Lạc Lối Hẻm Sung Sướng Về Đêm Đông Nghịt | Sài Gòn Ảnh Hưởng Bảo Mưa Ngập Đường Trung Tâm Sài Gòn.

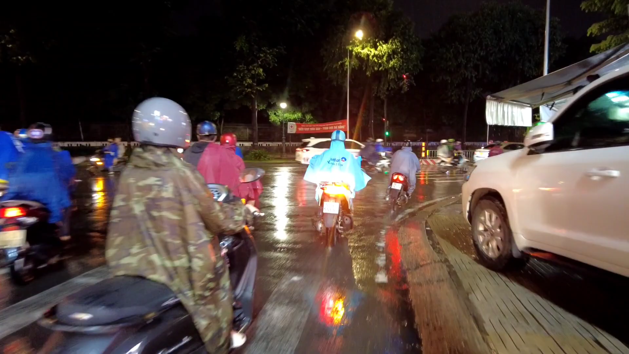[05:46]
cực kỳ là vắng, không có mấy du khách luôn á, mưa gió là đâu tới đâu, mà đa phần là nhân viên là nhiều đứng lấy xe ô thôi.
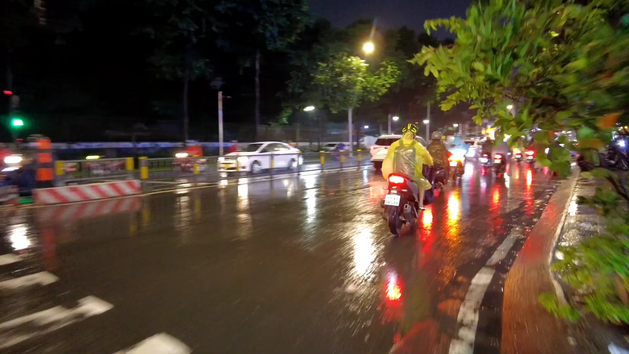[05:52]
À vâng, thì tiếp theo là tới đến quán lẩu bò mọi người, đồng ghê luôn đấy.
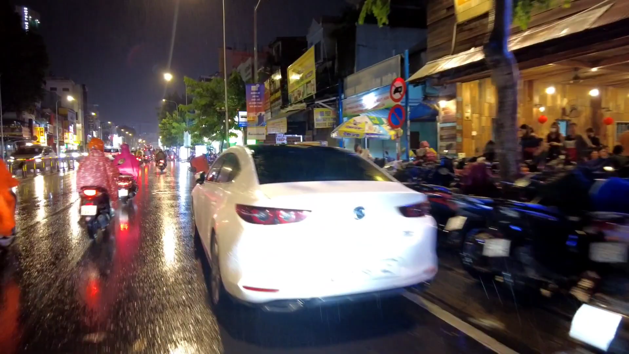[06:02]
Mưa gió này mà phun chỗ luôn rồi.
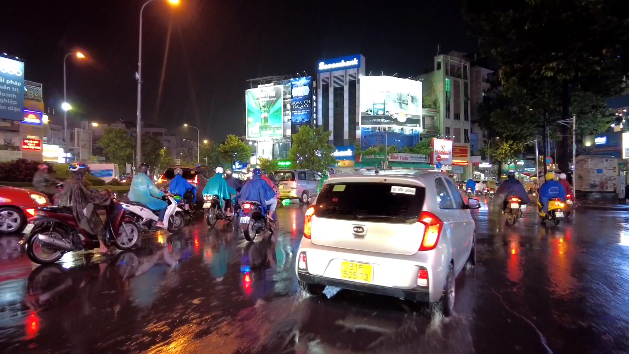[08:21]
Rẽ vào khu vực này thì ra đường 3 tháng 2.
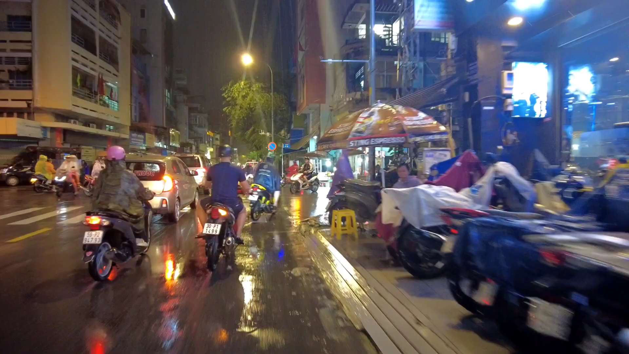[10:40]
Tiếp theo là mình tới với đường Bà Hạt. Bây giờ mình đi hơi lố một xíu, hơi lát nữa mình sẽ quay lại xong. Quay mắt đi. Bây giờ thì mình cùng qua đường nhé. Chỗ này về xe cộ đi lại khá đông rồi.